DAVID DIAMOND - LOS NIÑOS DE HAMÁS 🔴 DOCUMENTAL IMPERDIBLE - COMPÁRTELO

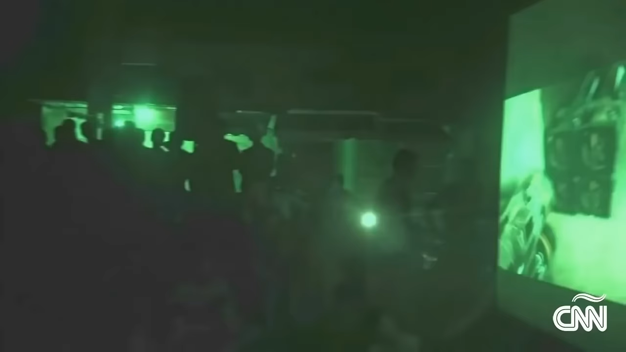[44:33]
estas imágenes mientras el principal evento seguía avanzando. El video de una ejecución de ISIS.